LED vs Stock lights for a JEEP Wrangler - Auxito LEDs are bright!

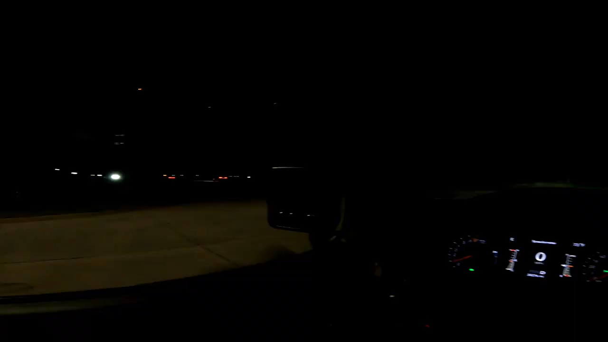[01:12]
I don't know if you guys know this, but in your Jeep Wranglers, everybody likes to shine their brights at you. Because they think you got your brights on. Well, our stocks, as you will see shortly, are very dim. Alright, so we are looking at our headlights.
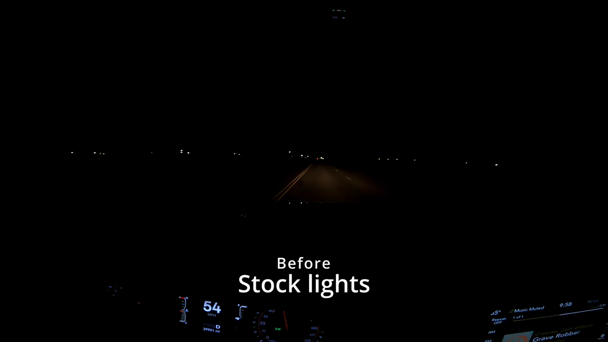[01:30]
These are the stock headlights. There, now the fog lights are on with them. Also stock. In just a second, we'll have our brights on. Which, honestly, just don't do any justice.
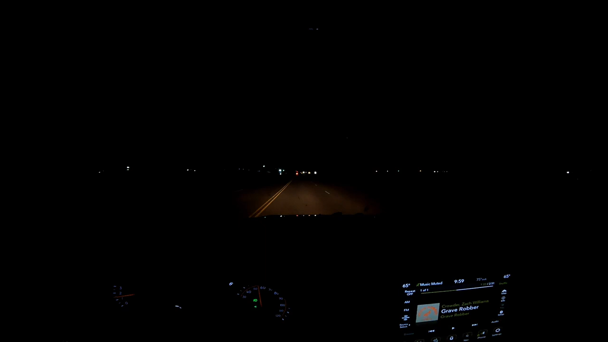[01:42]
There's the brights. It just doesn't make any difference. You see a little bit better when you have your fog lights on and your headlights on. Now we're gonna switch over to the new Oxito LED lights. Don't forget, go in the description, get yourself 15% off with the code ARTICVET at Oxito.com. Alright, so now you're looking at our beautiful Oxito LED headlights only. And shortly, there's the fog lights on with them as well.
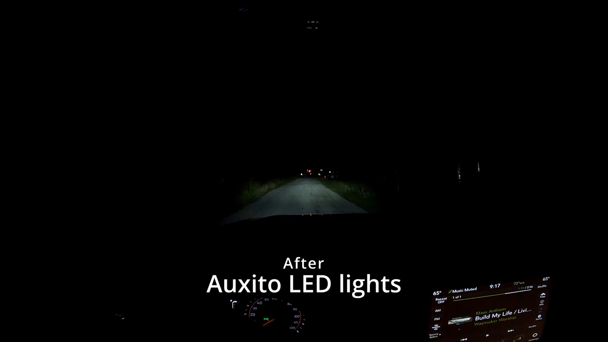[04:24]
and then there's with the fog lights, and now with the bright lights. You can actually tell the difference there.
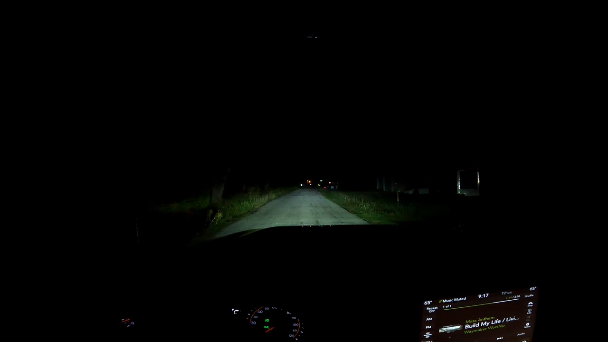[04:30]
I love them. Man, I love them. They look so good. So much better. Let's pull into our driveway now. Well, hello there, trailer.